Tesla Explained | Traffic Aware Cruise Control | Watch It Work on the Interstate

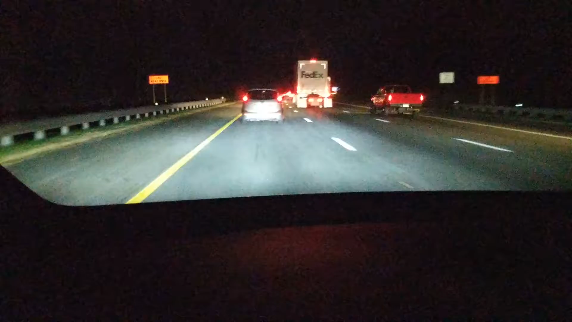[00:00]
All right, let's see how the traffic-aware cruise control is doing. Right now, I have it set at 73. You can see I'm only going 41, so it's totally taken over. Sorry, I was just eating something. And as you can see, I'm in traffic. And I've got a three-car length gap set between me and the cars in front, and I'm doing just fine. I'm not concerned about it here. This guy's braking. And as you can see, I'm slowing down even more.
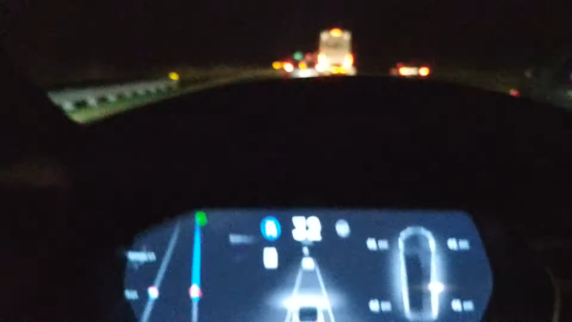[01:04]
All right, here we go again. We're coming into traffic. You can see those brake lights. It's going about 50 miles an hour, 48. Let's see how we slow down. Sorry, I'm eating while I'm talking to you also. At one point recently, we went down about 12 miles an hour, and it was doing really well.